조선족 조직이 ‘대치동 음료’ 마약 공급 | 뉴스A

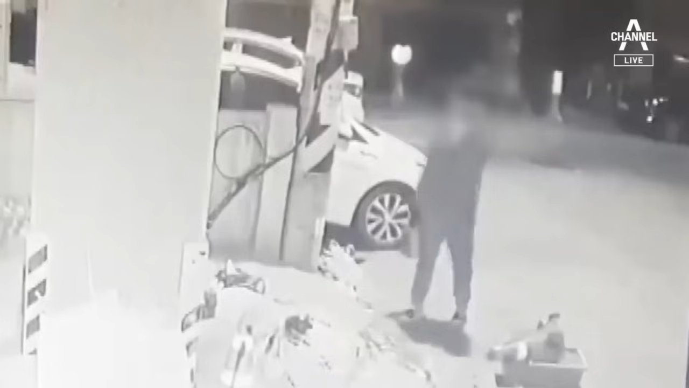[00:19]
컴컴한 저녁 시간, 주택가 주차장 앞에서 두 남성이 만나 쇼핑백을 주고받습니다.